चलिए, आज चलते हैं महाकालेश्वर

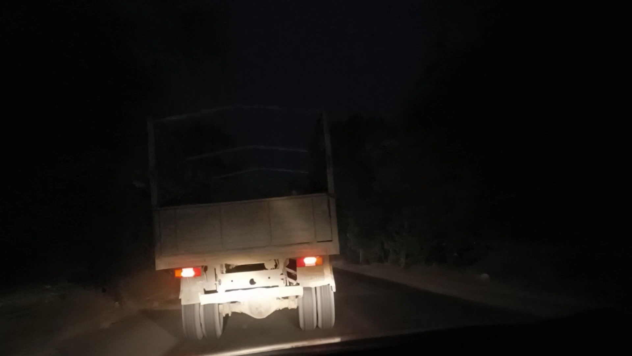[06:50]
कर जाएंगे रात साथ बच कर चे मिनिट हुई है और हम कुछ ही दूरी पर रह गए है साइद आधे घंटे बाद हम उज्जेन में एंटर कर जाएंगे
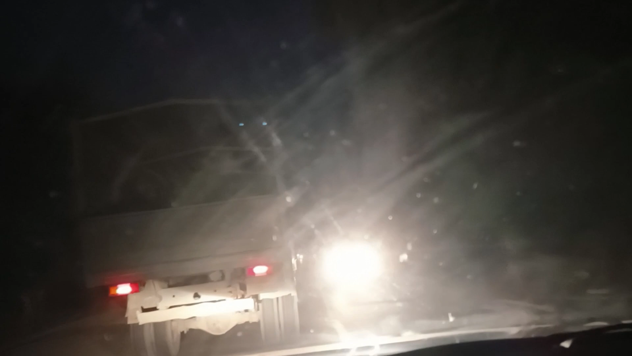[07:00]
उसके बाद में फिर से आपको दिखाते हूं कि रात को कैसी लगती है उज्जेन नगरी महा काल की नगरी अब हम प्रविश्च कर गए हैं उज्जेन नगरी में बौड़ा
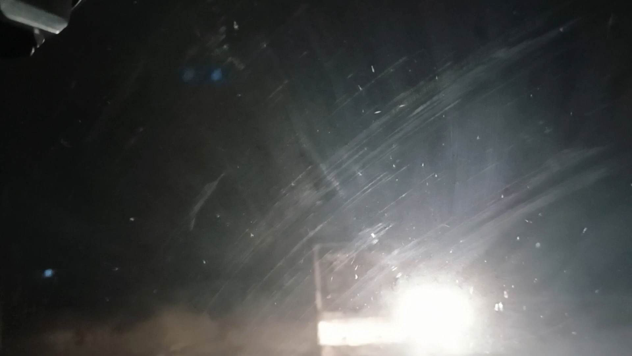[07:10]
आ गया है उज्जेन नगरी स्वागत कर रही है तो जो भी हमारे वीवर्स हैं
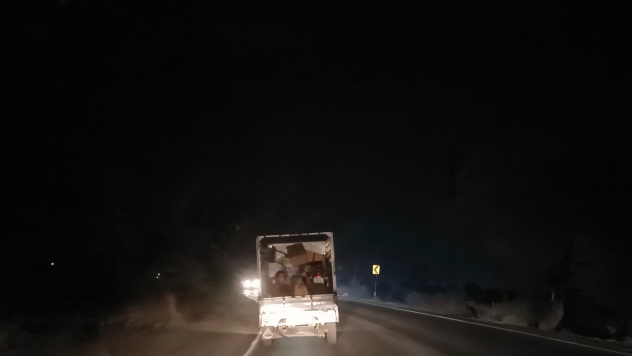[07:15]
सब्स्राइबर्स है उज्जेन में और दुनिया में जहां भी है सभी को जैसी क्रश्णा हर-हर महादेर यह है उज्जेन उज्जेन का यह रोड अब हम कम्प्लीट उज्जेन के अंदर हैं लेकिन अब रात हो गई है